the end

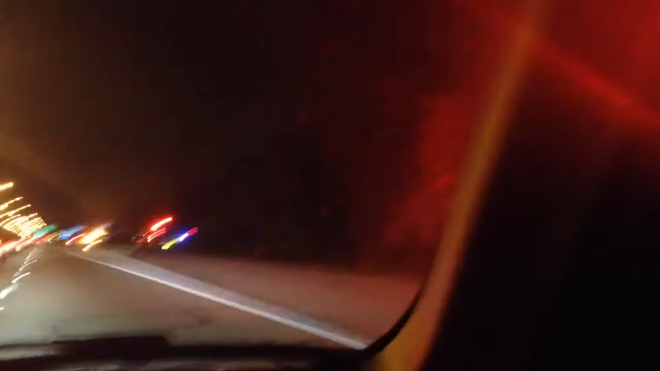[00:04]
Go! Go. Oh my god, it's a burning car. Jared, Jared!
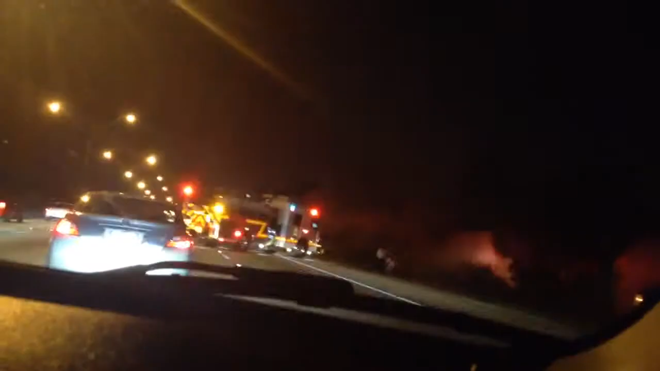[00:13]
It's a burning car. There's a dog?